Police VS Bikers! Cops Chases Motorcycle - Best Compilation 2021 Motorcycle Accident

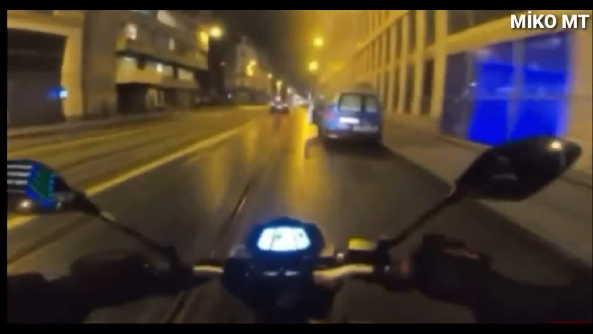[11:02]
Giriyorduk kapıya ya. Nasıl giriyorduk ama kapıya? Allah korudu ha.
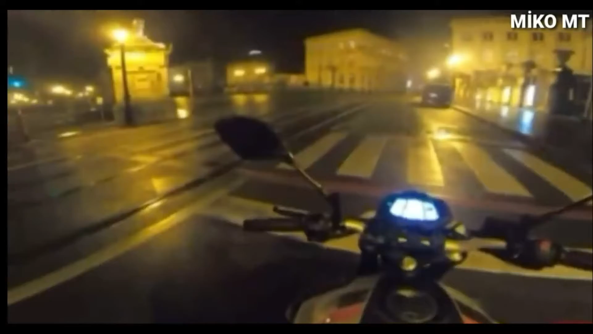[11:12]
Adam aynasına bakmadan çıktı birader ya. Oğlum kafa açan aynana bir baksana.